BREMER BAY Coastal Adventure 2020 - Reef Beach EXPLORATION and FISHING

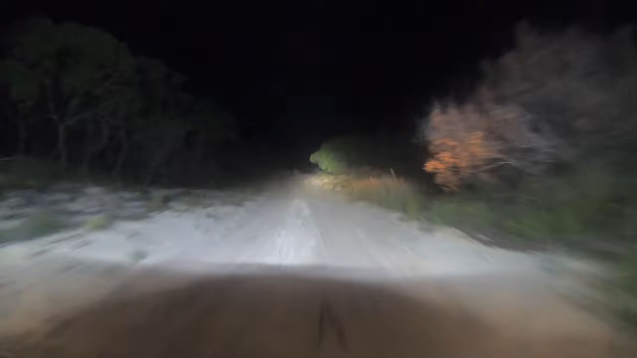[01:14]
After an hour and a half of driving on bitumen, I finally arrived the Reef Beach track,